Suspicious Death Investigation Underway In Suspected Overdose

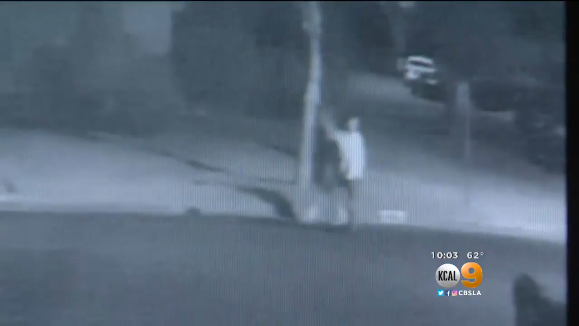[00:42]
As time goes on it shows people still in the car and it's this part right here just before 4 a.m. that might be key in helping police figure out what happened to the three teens neighbors found inside the car later this morning.
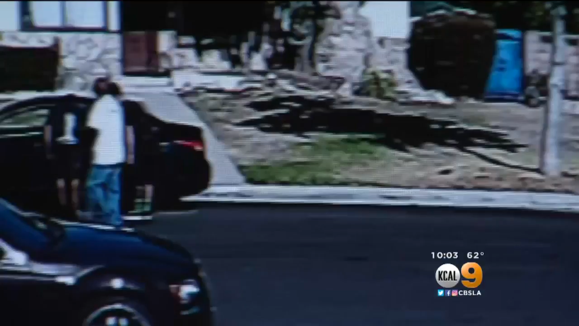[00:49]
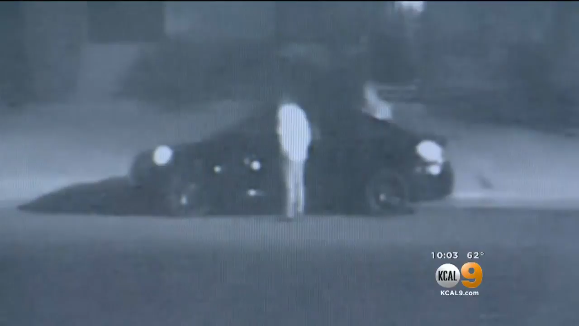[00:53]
You see two people walk up to the Hyundai Sonata look inside and then take off running. Minutes later four people go to the car. They appear to have flashlights. They open doors. They seem to be looking through the car. Then it shows them taking something out and leaving with it.